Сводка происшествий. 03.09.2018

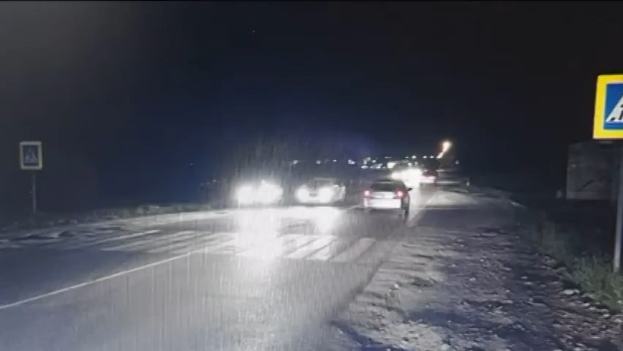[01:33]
Автомобилист не уступил дорогу. В итоге столкновение. У школьницы диагностирован перелом ноги.